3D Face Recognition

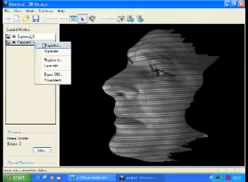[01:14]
The subject's face with a projection pattern is recorded
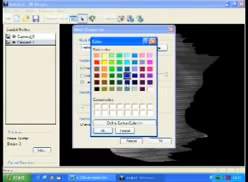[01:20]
in 1 single video frame of 1 25th of a second.
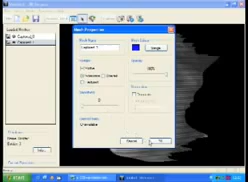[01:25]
An automatic face detection algorithm then finds the face, eyes and nose wherever they are in the scene,
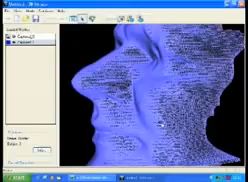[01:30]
and a successful scan is noted in the dialog box.
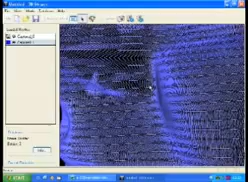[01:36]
The result is a 3D face model that includes skin texture and colour.